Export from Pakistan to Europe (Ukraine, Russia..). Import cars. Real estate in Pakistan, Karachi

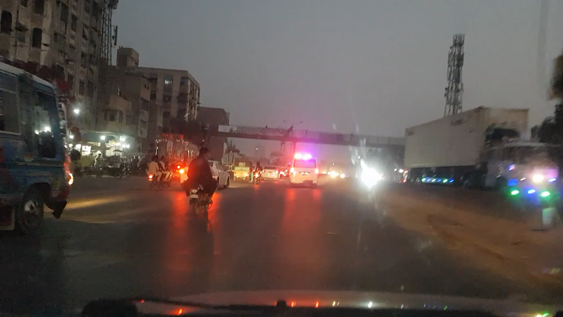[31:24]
Today's Sunday is a lucky day because there's no much traffic. Regular days, so much traffic on these roads. Yes, for nice, it's for us it's very nice.
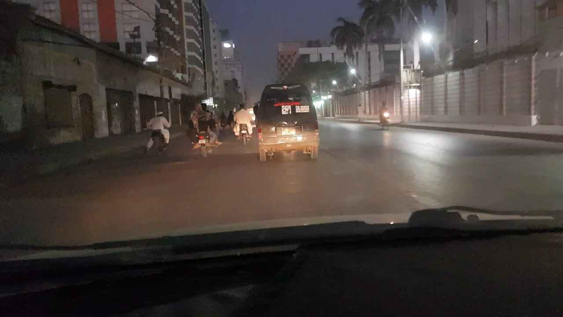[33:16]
Now this is IA Chandrigarh Road. You can find every bank on this road.
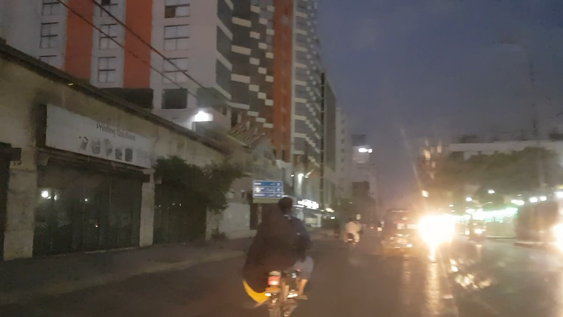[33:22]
Every bank in Pakistan which is operating, every bank's branch is here.
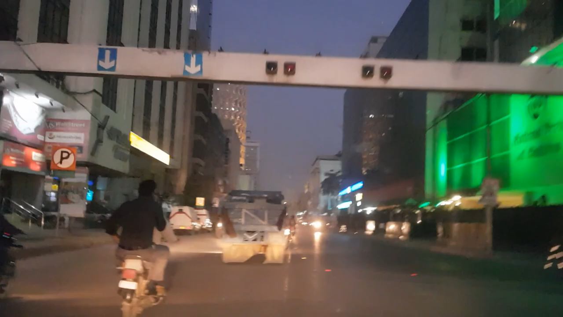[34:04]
Government Bank, the National Bank of Pakistan, head office.